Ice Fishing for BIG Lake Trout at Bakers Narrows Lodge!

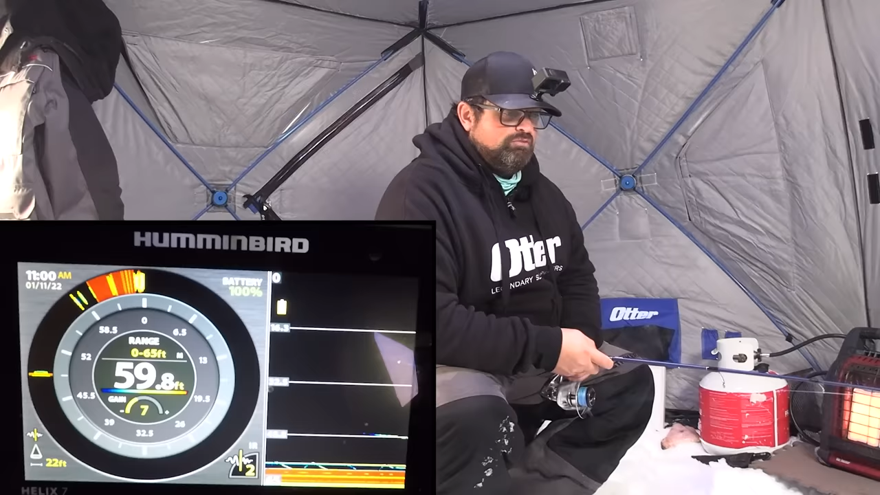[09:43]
On screen: depth 59.8 ft
What's that? Did you put gasoline down my holes? Oh, I got a mark up here. I'm just making sure you're not napping. Well, I might have a nap here right away. I got a fish chasing me right here at 45 feet. Come on. Come on. Come on. Come on. Come on. Come on. Come on, you. Oh, do it. It's not a small mark either. Come on. Look at that.
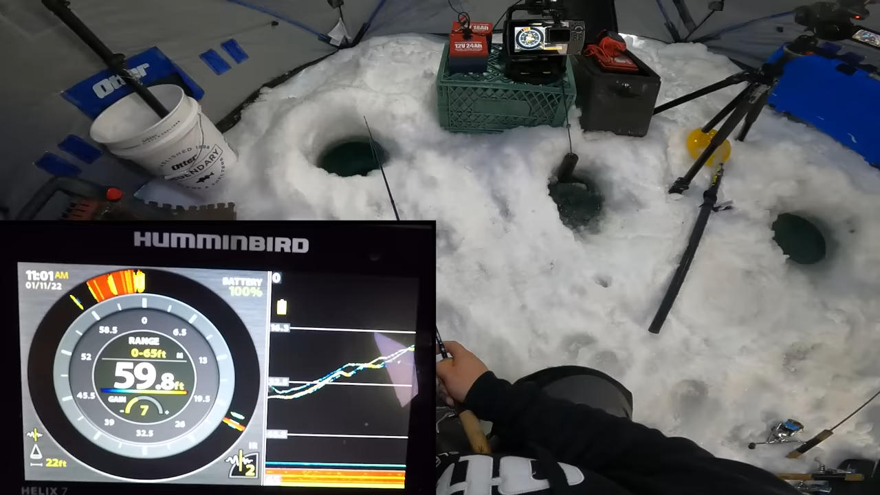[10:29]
On screen: depth 59.8 ft
I know. Come on. One thing I'll never understand is why they chase it for so long and don't bite. Oh, he just, like, hardly, hey? Like. Nipped it. Yeah. Got him. Got him. Nice. Mac, you're good luck. Maybe just stay in my shack, Mac. You're good luck.
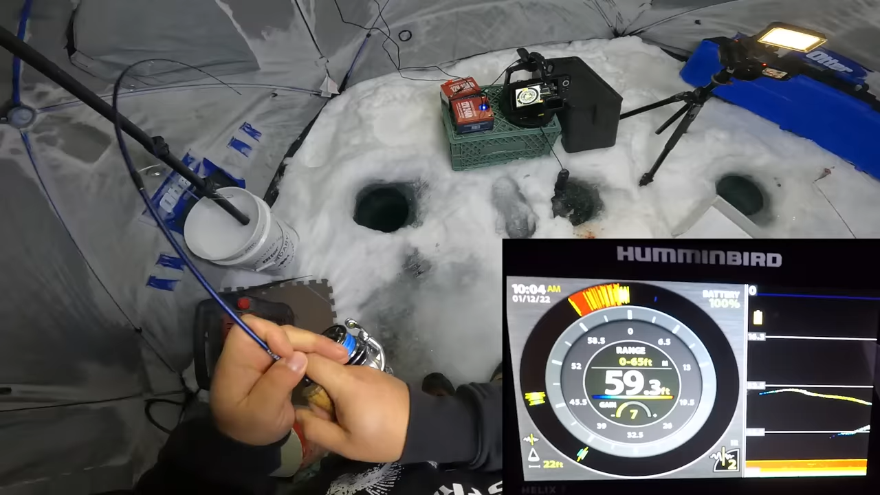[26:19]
On screen: depth 59.3 ft
That's crazy. Yeah. There's two decent marks. Well, a lot of times they do it. Oh, yeah. I hate when it jumps like that. Oh, he's freaking out. Coming up like cake now. He's freaking out. He's burping at least. Yeah, he's burping. That's a good sign. Oh, Mac, this is unreal. So you wicked.
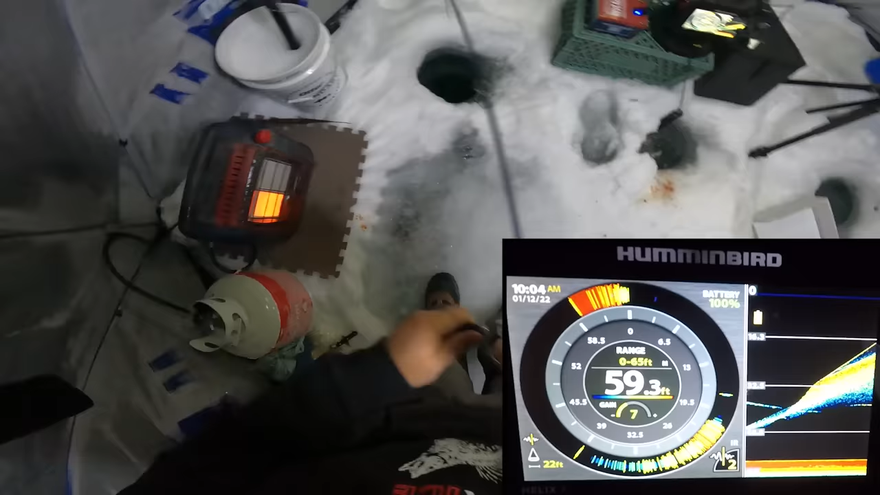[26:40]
On screen: depth 59.3 ft
Told me you're going to take me to the juice, Mac. I told you. 10 o'clock, hey? First fish of the day. I said earlier that I'll fish all day or 2 days or 3 days for one bite. I don't care to put on a smaller spoon or stuff like that all the time. So nervous. This is nice in the shack, stallion him and fighting him like this. I know. This is money. Oh yeah, it's a pretty good one.
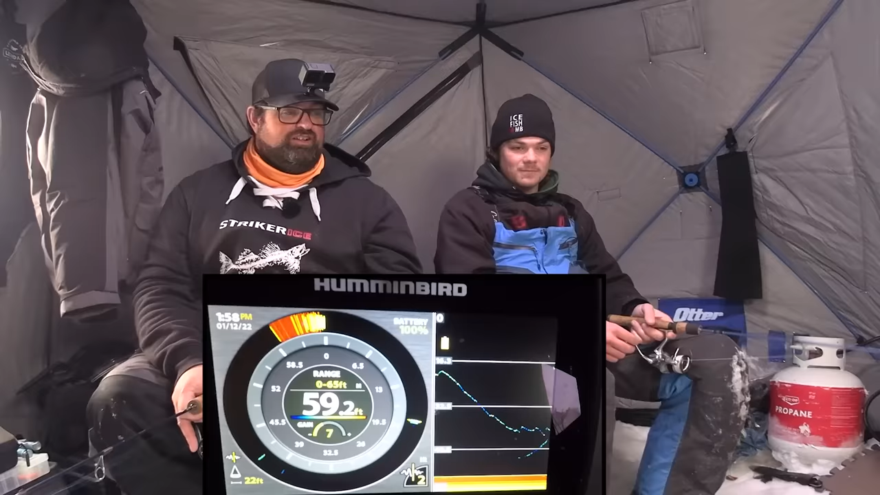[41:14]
On screen: depth 59.2 ft
Look at that. There's a fish coming up to you. I wasn't holding my rod properly. Okay, so it turns out you just have to come to my shack to catch fish, hey?
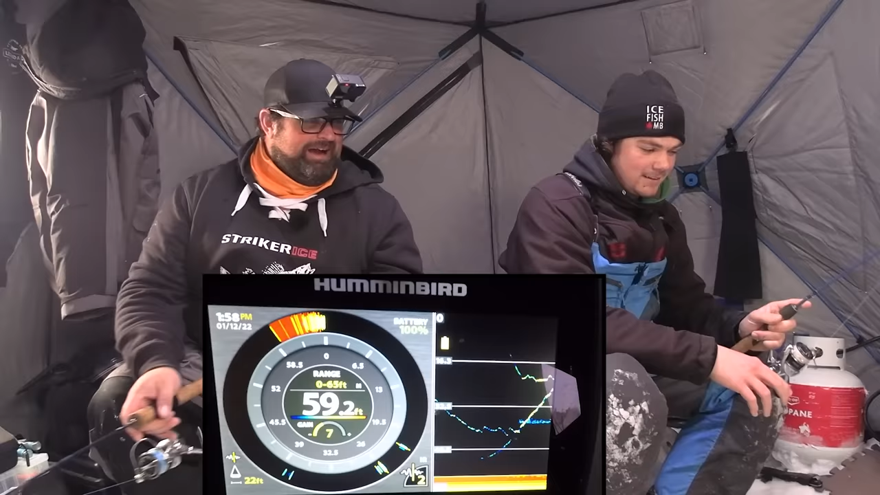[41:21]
On screen: depth 59.2 ft
That one smoked it too. They're not like, oh, awesome. Oh, well. But again, nope, he's gone. I'd probably catch them. I would. They're definitely not them. Snapping like that in my tent. Completely different, eh? So I couldn't even see it because the GoPro is like covering my view for that. Really? Well, I guess like I could look on the flasher side.